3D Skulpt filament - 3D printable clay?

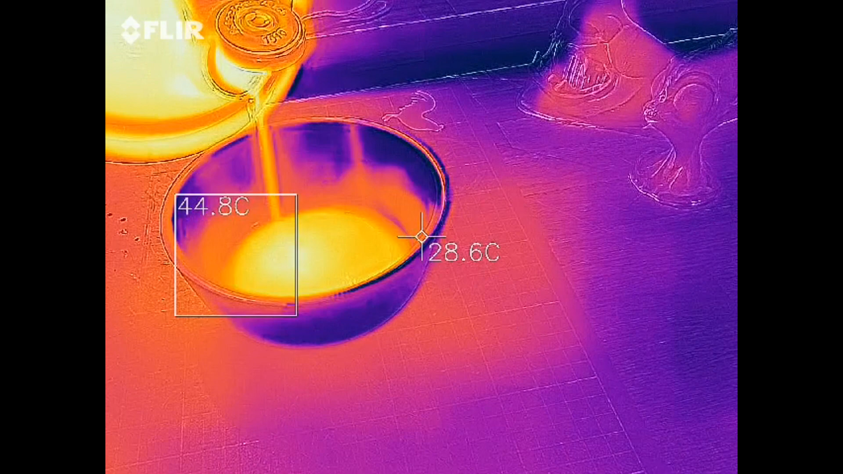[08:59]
On screen: spot 28.6°C
I don't know about you but to me this looks insanely cool through the thermal camera.
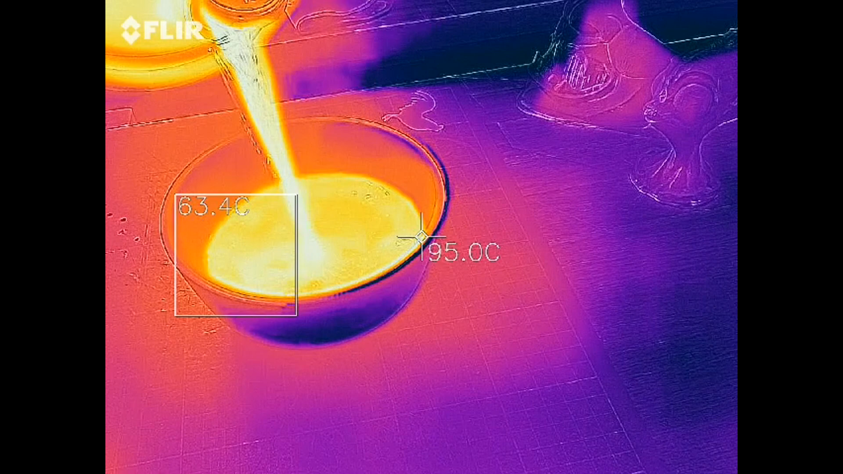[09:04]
On screen: spot 95.0°C
If you watch the spot temperature reading on the right you'll see we hit just under 100 degrees Celsius.